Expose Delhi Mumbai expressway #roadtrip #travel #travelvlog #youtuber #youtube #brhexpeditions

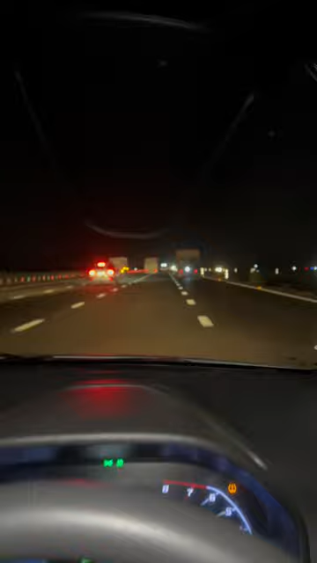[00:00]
तो यह है भई अभी हम मुंबई एक्सप्रेक्स वेब हैं जो सौना से चलके मतलब दिल्ली से चलके और मुंबई जा रहा है और यहां पर ट्रकों की हालत देखो कौन सी लैन में चल रहा है अगर ऐसे
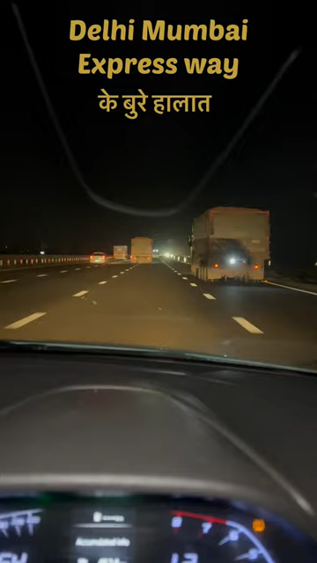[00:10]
ही इस पर हालात रहेंगे तो फिर तो एक्सिडेंट का तो लेवल बढ़ कि पुझार टिल्ली से तो वेब हाल नइड़ कर सब दो बढ़ ऑसे का का लगाल नइक्स रहतकता जा एक्सप्री साब से चलके बढ़ बच 전에 तोर से बढ़ खर